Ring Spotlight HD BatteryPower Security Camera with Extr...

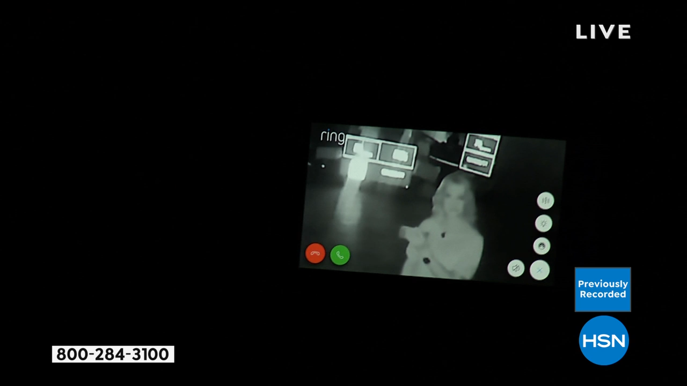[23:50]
pinch and zoom closer in you can see me let me turn on that light so i'll show you it automatically switches into that full color mode where you can